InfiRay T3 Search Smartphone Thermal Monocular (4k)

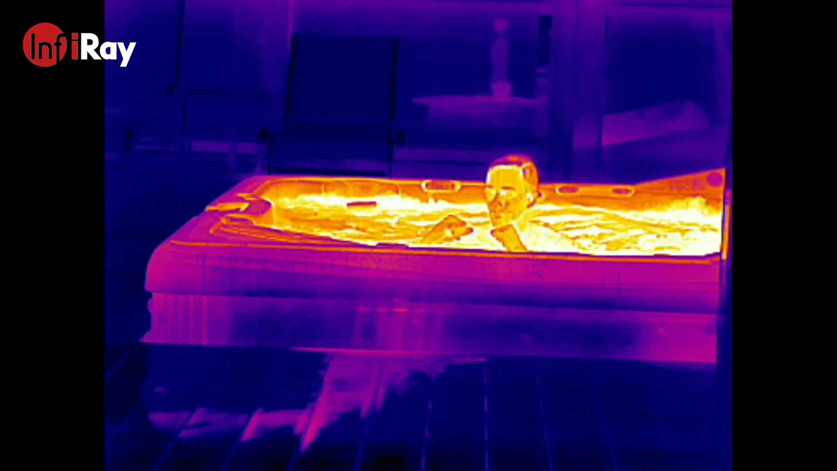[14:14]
Thermal devices could be used for spill or leak prevention
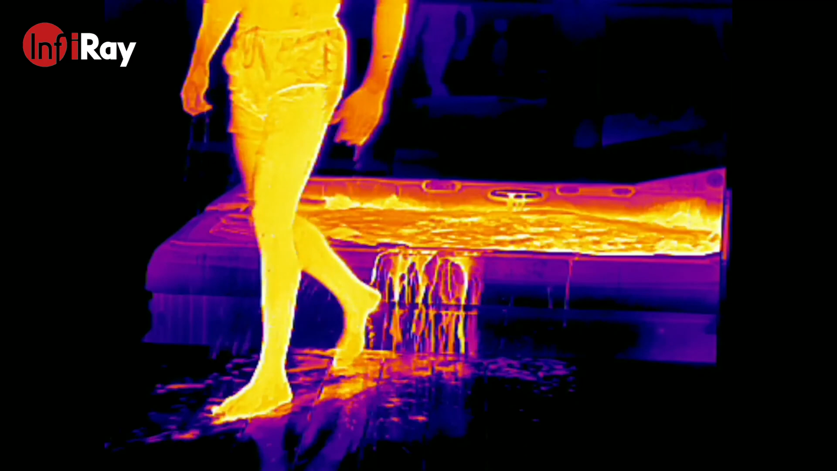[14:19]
and detection where an early warning system could alert a maintenance crew if
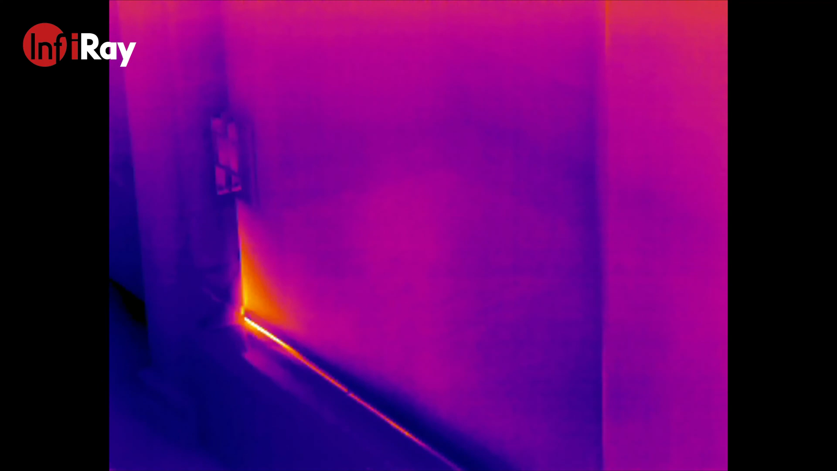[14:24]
irregularities were detected from the thermal imagers.
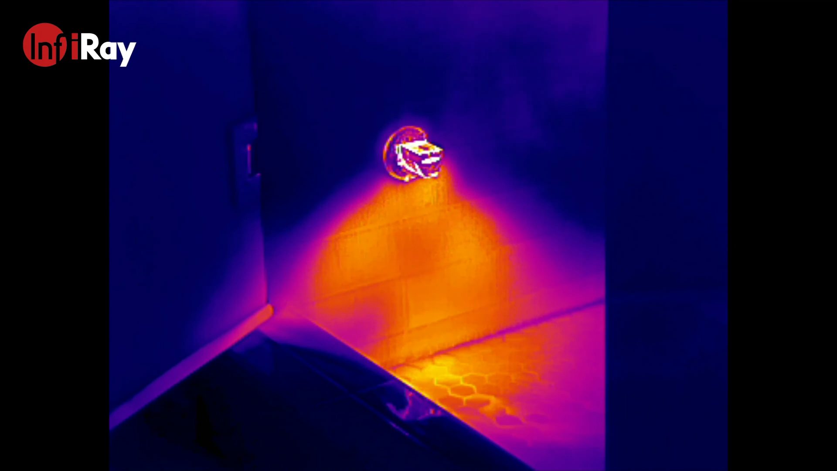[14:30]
As shown here, I've run my steam and it's able to pick up all the hot condensation that's being blown from the steam unit.
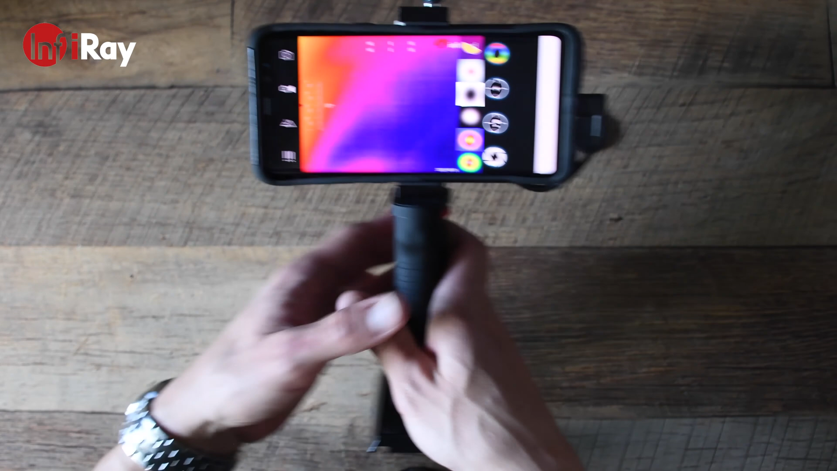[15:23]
you'll now have a fully functional thermal monocular attached to this handle grip which I found to be a sturdy solution especially if you attach it to a tripod.